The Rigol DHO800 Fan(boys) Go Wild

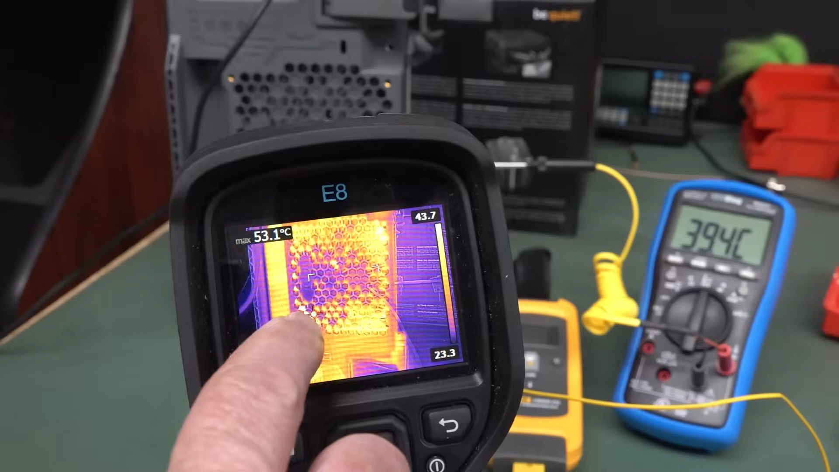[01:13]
On screen: max 53.1°C
that's actually off the heat sink, so it says that's 43, but yeah, don't take that, because the heat sink is actually just shaped like that, there's like a little corner cutout in there, so I think it's viewing something else on the board in there, so what I'll do now is I'll take the case off, and I'll disconnect the fan, and see what temperature it gets up to, with simply no fan, just like free air, and I've got no aircon turned on the lab in here, so the air is still, so let's see what we get.